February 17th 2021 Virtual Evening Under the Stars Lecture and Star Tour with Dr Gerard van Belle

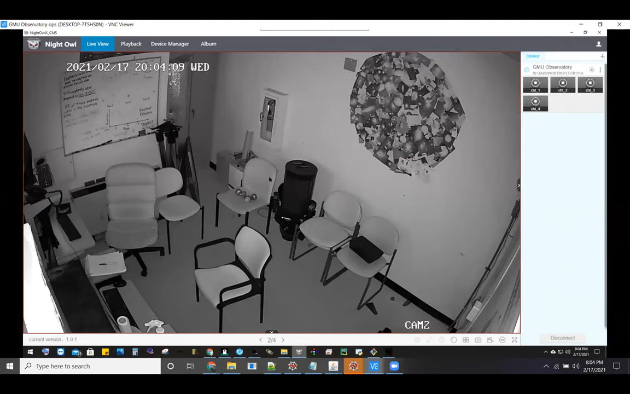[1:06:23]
So in the top right, we have the inside of the control room, and you can see that I'm connected to this computer right here in the middle left. So if we were all in here in person or at the observatory in person, we would be either in this room or in the dome talking about stuff. And the control room is basically where we just operate the entire telescope. So student researchers would spend most of their night in this small room trying to get work done, but usually ending up watching YouTube.
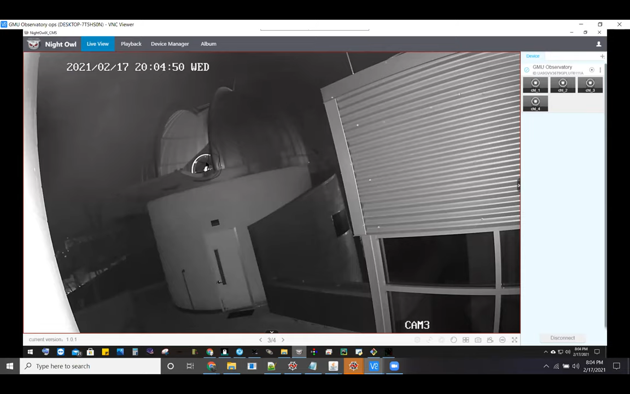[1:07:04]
So you can see the telescope peeking out through the shutter. We have a door frame for kind of a rough sense of scale here. And it's about 6.5 feet tall, but you can see that we have a pretty nice view. I really like that telescope peeking out there. That's nice. And finally, in our last view here, we have the actual telescope.